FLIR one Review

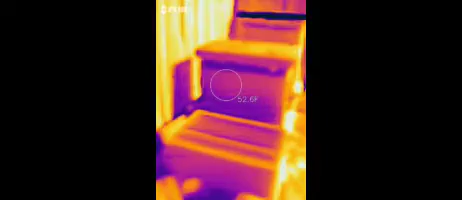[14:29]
I think we'll have to wait till the sun is actually down to see how well it works because this is this is the side that's facing the bees
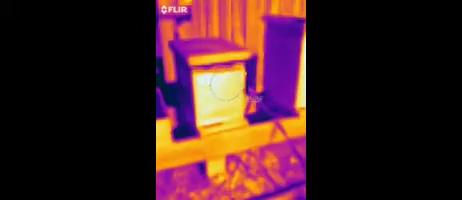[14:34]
the sun is facing this side of the beehive
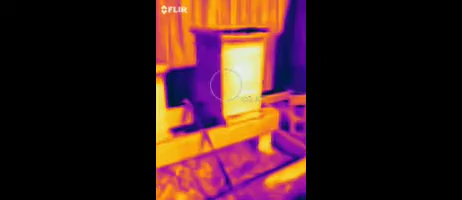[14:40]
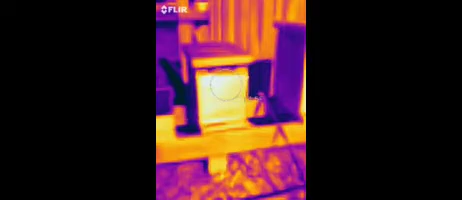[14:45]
so I'm showing a hundred and right at a hundred and fifteen degrees and on this one I'm showing right at one twenty six